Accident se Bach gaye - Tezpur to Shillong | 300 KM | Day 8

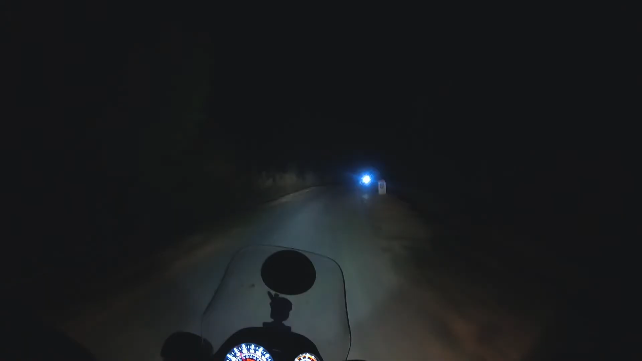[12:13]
ओके शिलोंग यहाँ से रह गया 66 किलोमीटर के करीब और टाइम हुआ है 6:40।
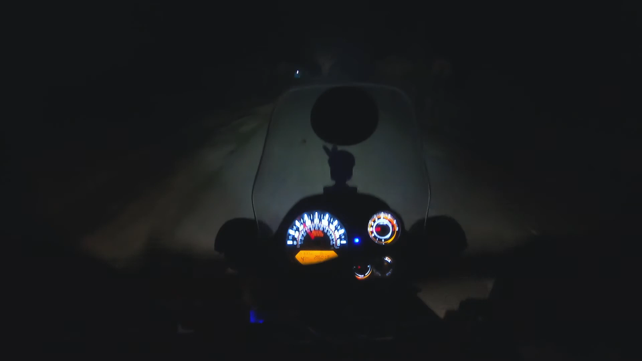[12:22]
गूगल बता रहा है 8:58 में पहुँचोगे। अगर ऐसे ही रोड रहा तो मैं तो गूगल से पहले पहुँचा दूँगा, मगर सच्ची बोलूँ तो अगर ये रोड नहीं मिला होता तो मेरी बैंड बज गई होती।
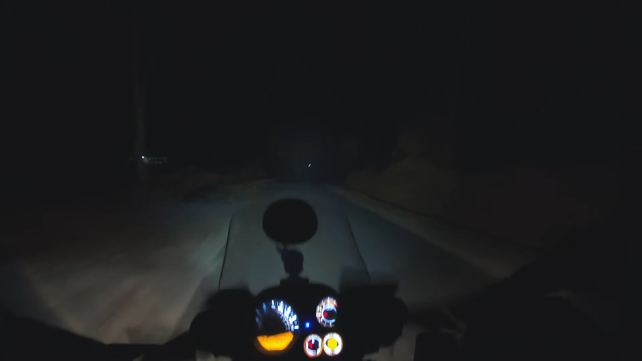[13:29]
ये है पक्का रोड, दिख रहा है आपको आगे, ये पक्का रोड है।